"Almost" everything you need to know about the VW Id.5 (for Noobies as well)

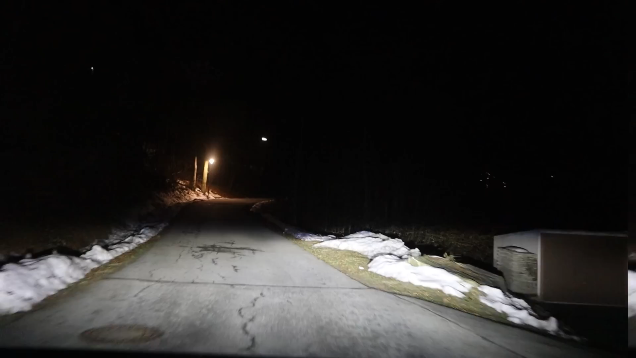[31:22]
And also you have side lights. Or cornering lights. That means when you drive very slow.
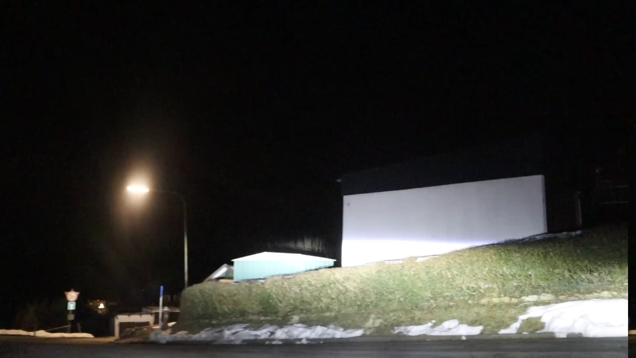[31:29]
And you have your indicator on. In one direction. Extra light comes on. On the side. The greatest thing. Of the LED matrix headlights. Is the high beam assist.
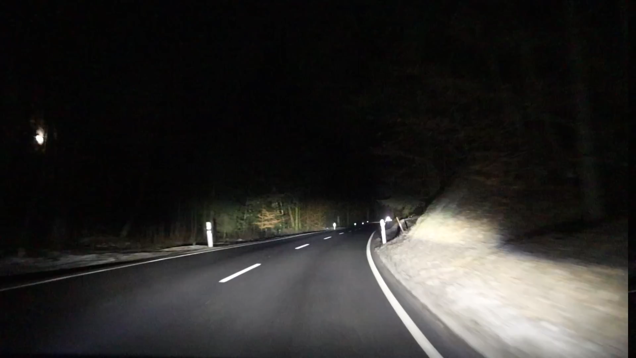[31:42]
This lets you keep on the high beams. Even if a car is in front of you. Or coming towards you. Because segments of the matrix light. Can be turned off. And it does so. That the driver in front of you. Or coming towards you. Will not get blinded by the high beams. But the rest is still on. How is it to use this car every day?